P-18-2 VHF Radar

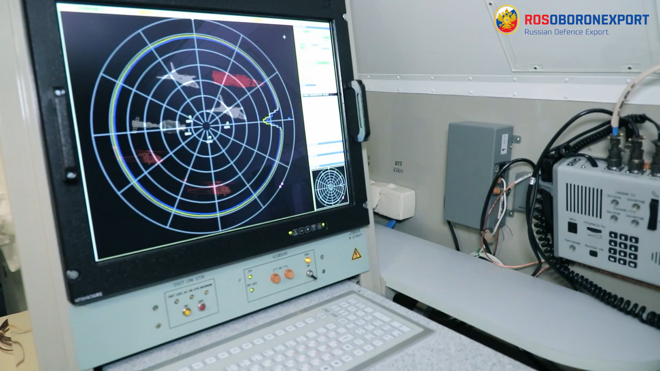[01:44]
Reliable acquisition and tracking of targets under heavy interference environment is implemented by dual-frequency probing mode.
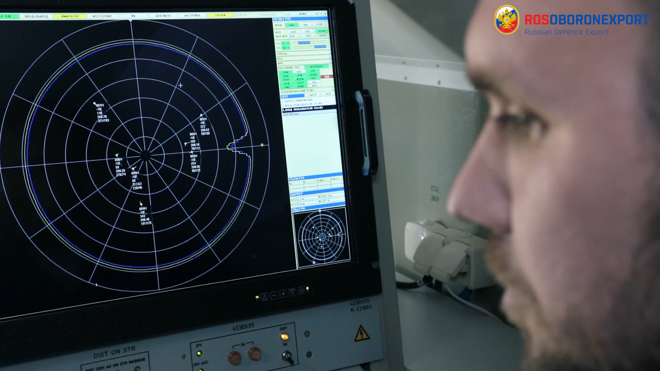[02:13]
the radar is equipped with remote operators workstation
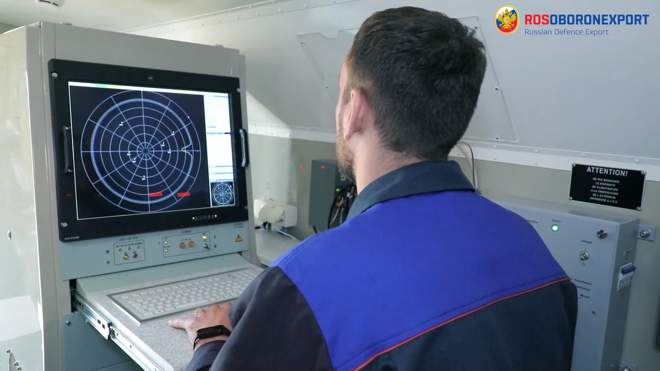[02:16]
that allows remote control of the radar at a distance of 500 meters.
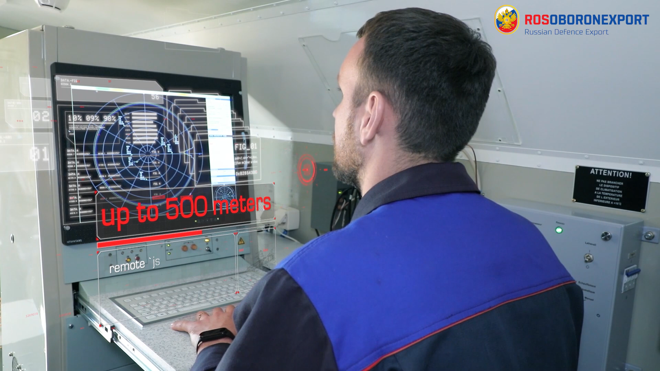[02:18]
B-18-2 is capable to co-act with modern digital automated control systems,